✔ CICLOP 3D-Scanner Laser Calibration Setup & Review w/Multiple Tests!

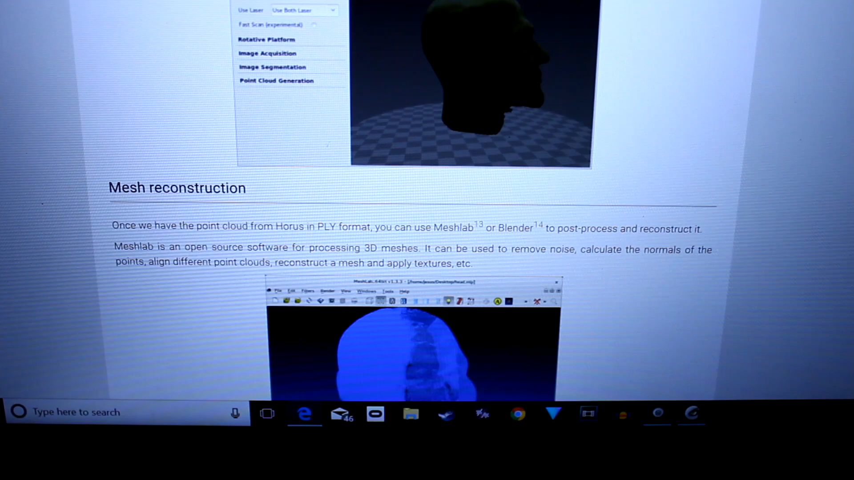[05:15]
your model, you're going to want to open up either Blender or Mesh Lab.
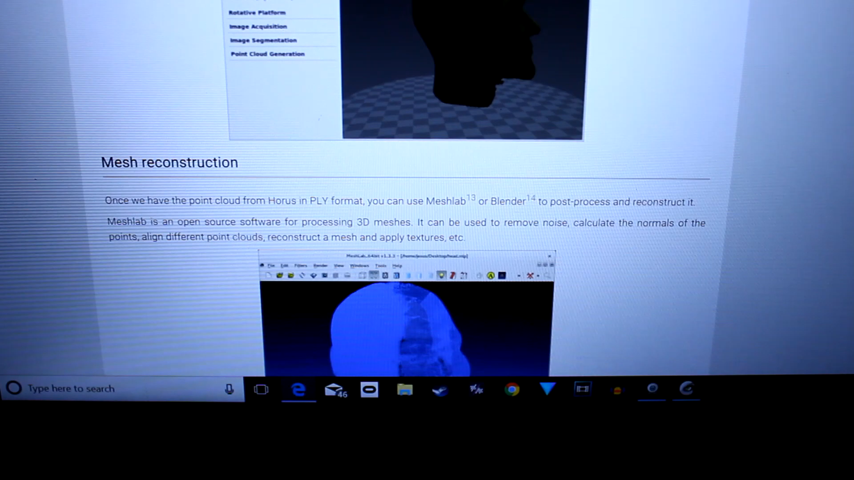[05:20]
And from there, you're going to be able to actually fix your model, make it more refined, just clean it up and make it something that you're actually going to want to save to an STL.
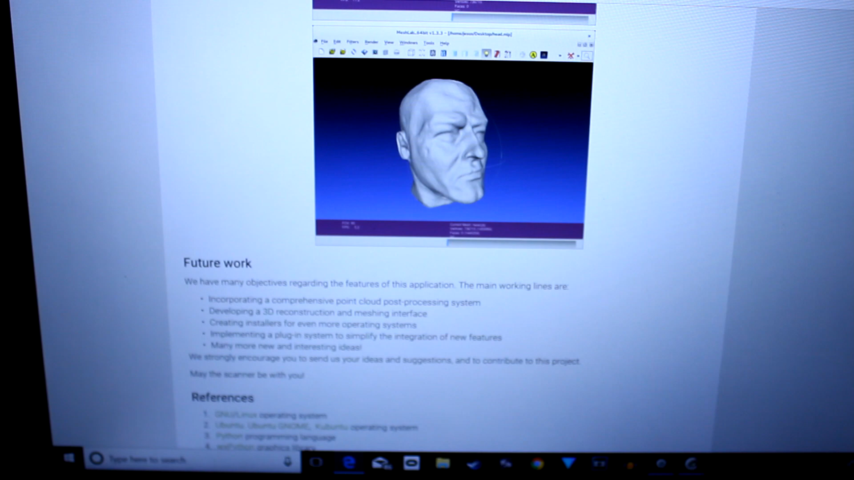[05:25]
That way you can print it and that's going to be the full, you know, full scale or full circle right there.
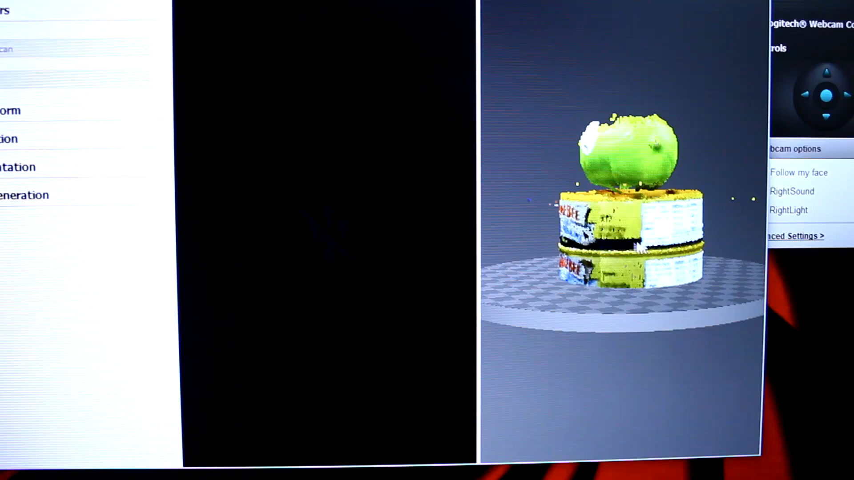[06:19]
Also, keep in mind that the bottom is only going to scan what it can see above what your calibration unit is.